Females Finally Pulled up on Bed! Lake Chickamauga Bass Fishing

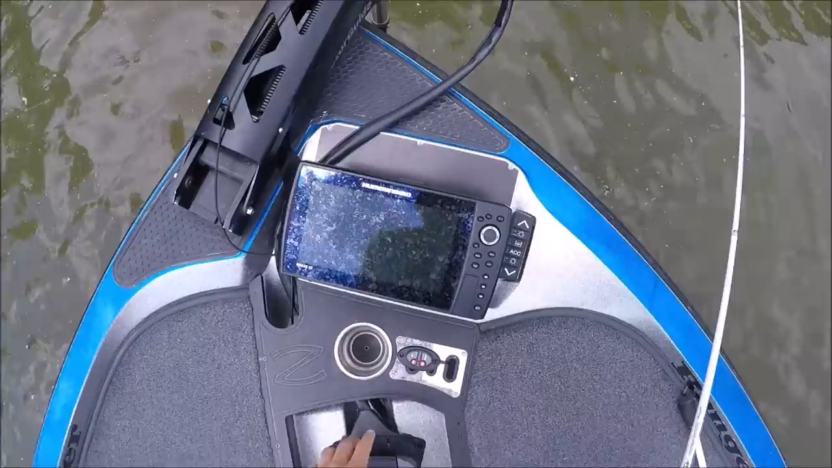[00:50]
I think she's a four pounder anyways and there's a male right here